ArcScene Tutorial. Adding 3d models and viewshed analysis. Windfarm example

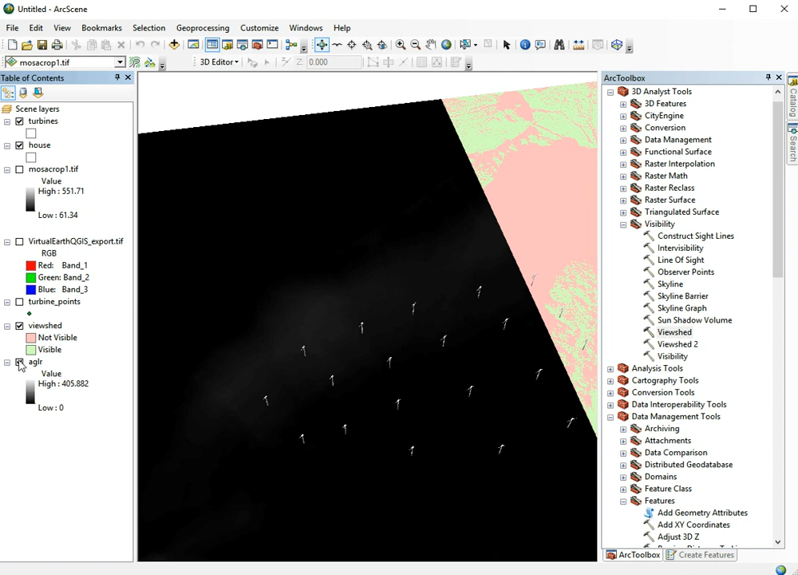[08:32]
So here we have the output from the Fuse-shed file So in pink we see the areas where it thinks the turbines are not visible And in green it has the areas where it thinks the turbines are visible And we can make this look a bit nicer by switching it to 3d So we set the base heights to the elevation model
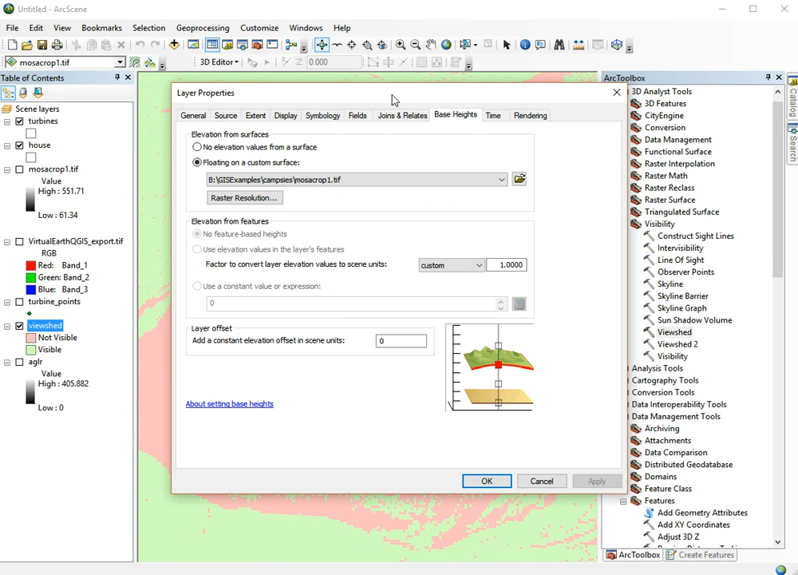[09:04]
And that's nice now it's 3d but it still looks a bit flat So what we can do is go to rendering
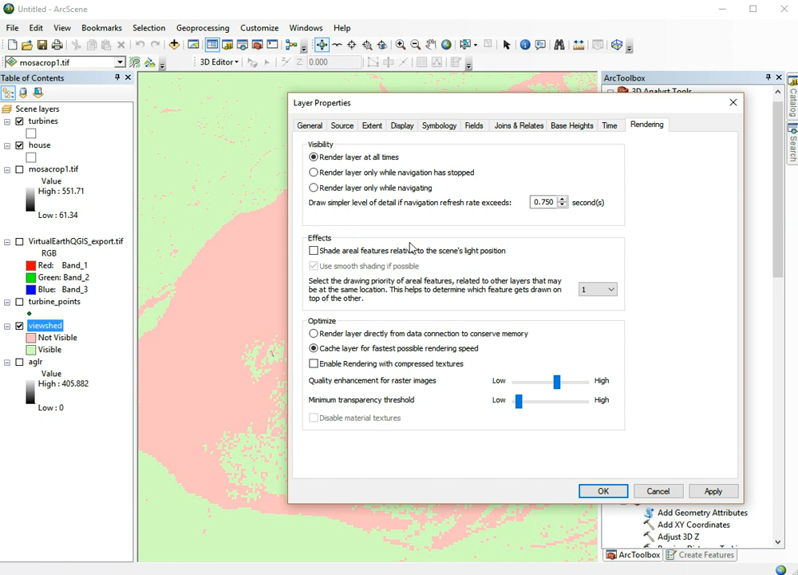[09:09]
And then click this checkbox to shade it And then we can actually
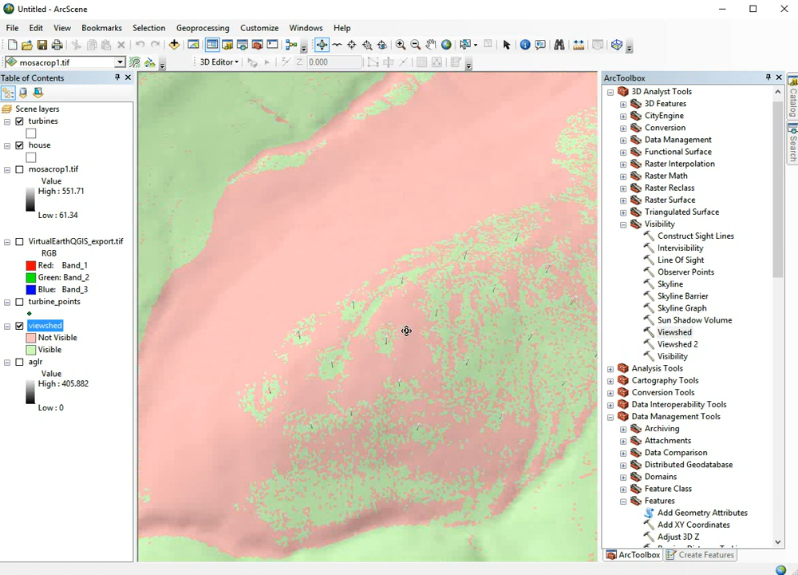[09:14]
see we've got some shadows in there And we've got a much better idea of the geometry And now we can identify these little streams in here So it thinks that the turbines would basically be visible very nearby And down and on the other side of the hill But that seems a bit counter-intuitive We know these windmills are fairly high and they would probably be visible for a much wider area
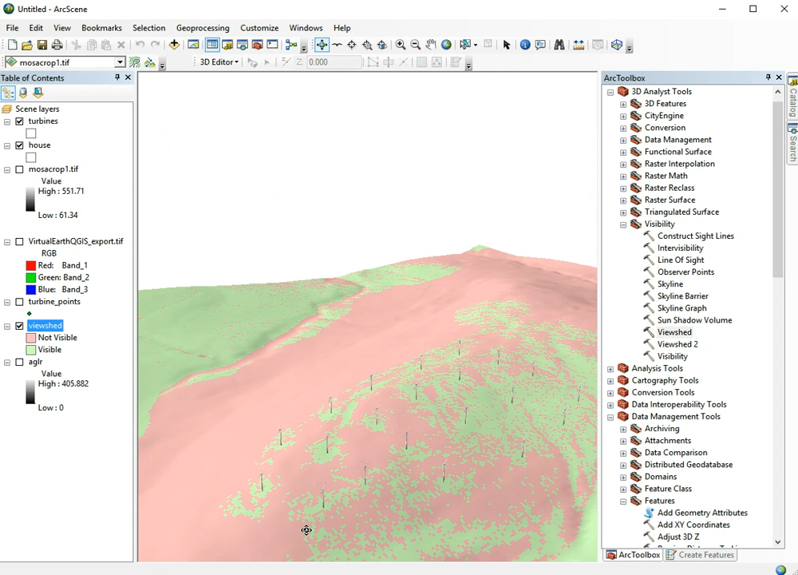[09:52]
And that's because the Fuse-shed function itself doesn't account for the height of the object that you're using But that's why we also calculated the height